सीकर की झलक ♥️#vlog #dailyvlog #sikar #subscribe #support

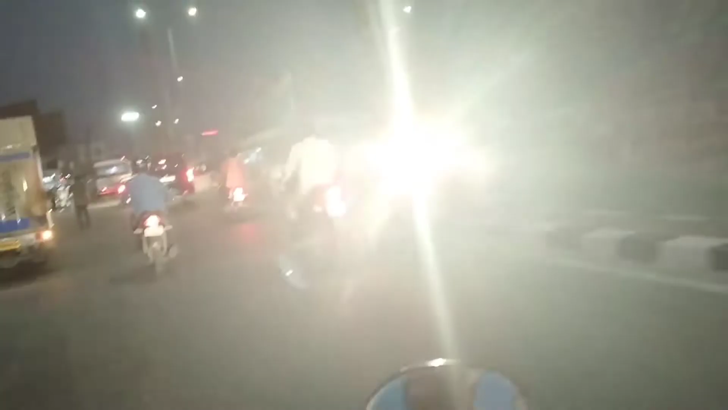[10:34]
डी थोड़ी दूर है कि यहां ट्राफिक हो रहा दिली जैसा